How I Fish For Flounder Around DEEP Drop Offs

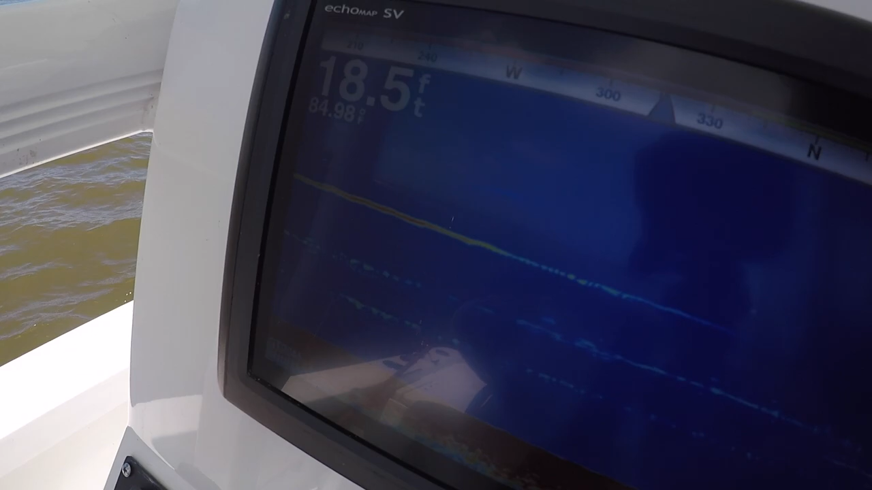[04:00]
On screen: depth 18.5 ft
It's 18 foot right here where we're at. There's a flat right over here. It's about 10, 15 foot all the way to about right here.